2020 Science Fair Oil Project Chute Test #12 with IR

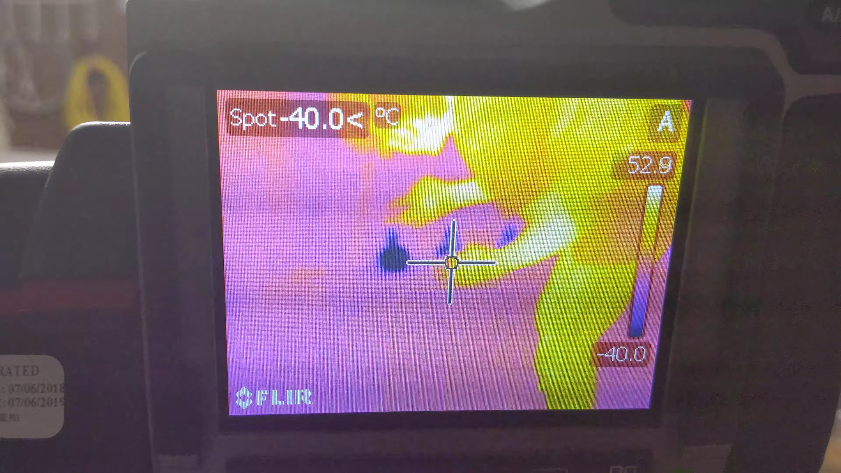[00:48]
There's a lot of frost on the outside of these bottles.
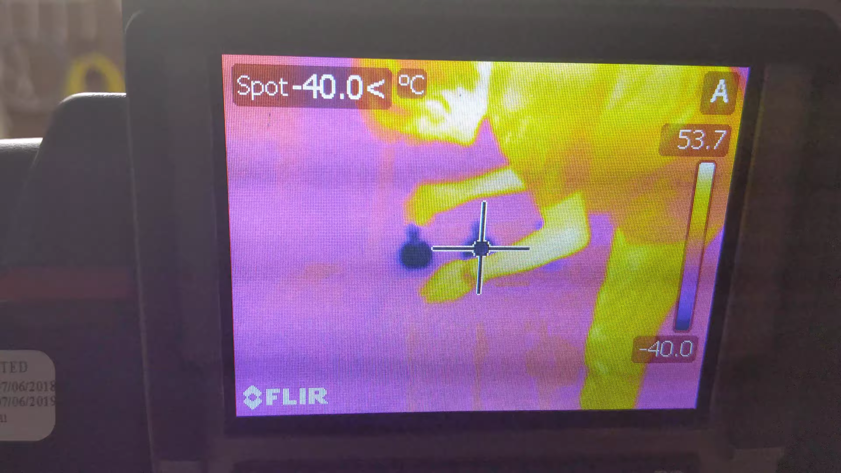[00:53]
We don't have a no frost freezer So it gets cold it stays cold
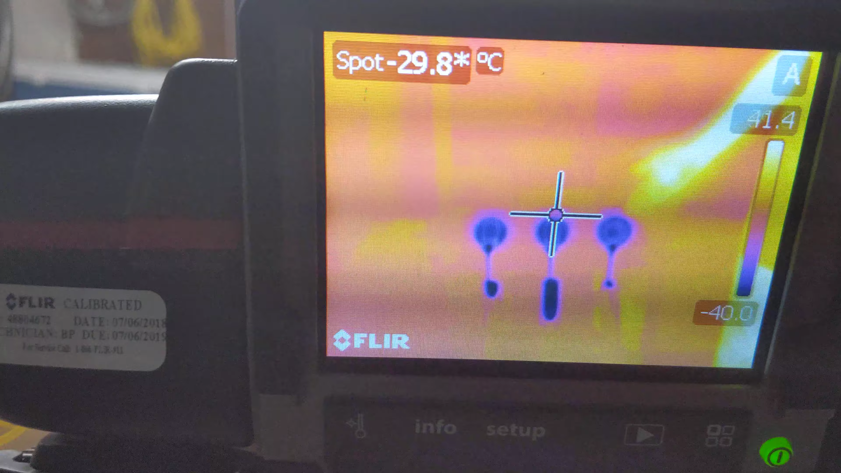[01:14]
On screen: spot -29.8°C
New and conventional don't have that substantial of a
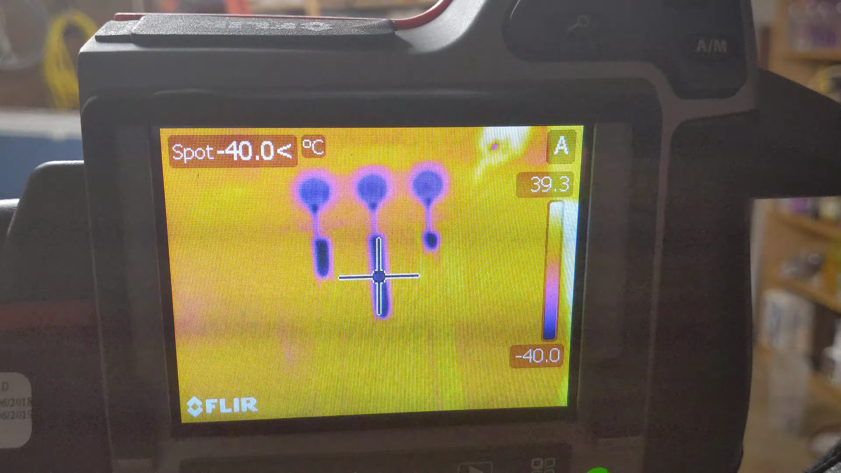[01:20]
On screen: spot -40.0°C
difference although new is making up ground against conventional by a lot
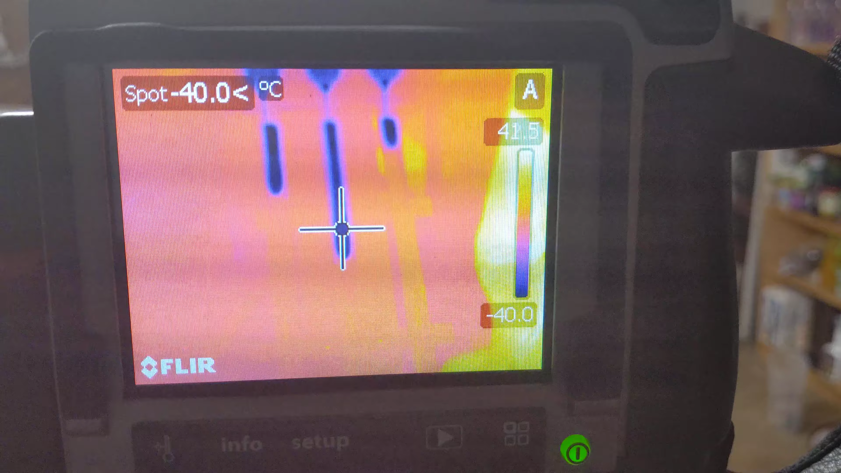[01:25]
Old is just shooting down the track though for a frozen oil I did measure the old oil.
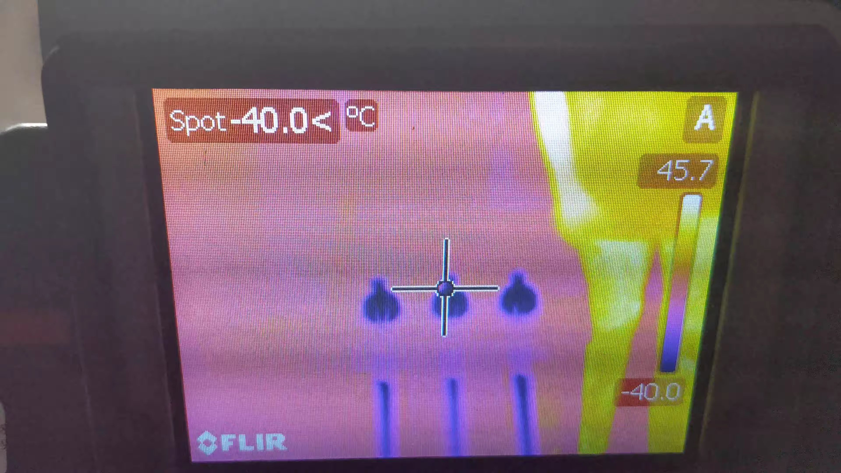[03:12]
Conventional oil is still slugging along
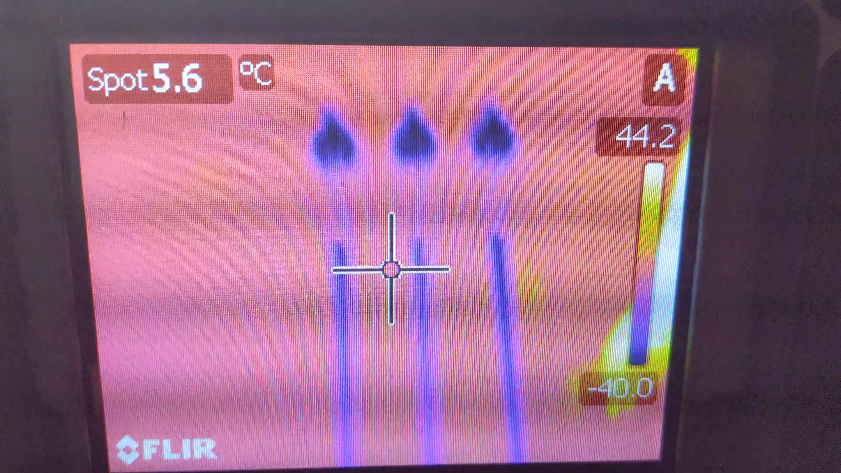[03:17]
On screen: spot 5.6°C
The conventional oil is now warmed up to around five degrees